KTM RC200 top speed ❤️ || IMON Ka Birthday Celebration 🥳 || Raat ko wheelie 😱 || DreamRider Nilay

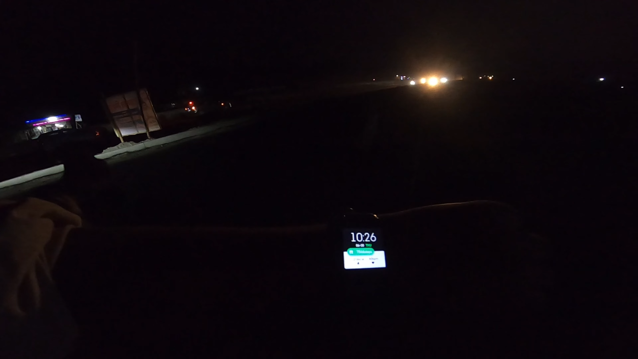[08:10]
10:26 हो रहा है, अभी लोग रास्ता में फोटो शूट कर रहे हैं, देखो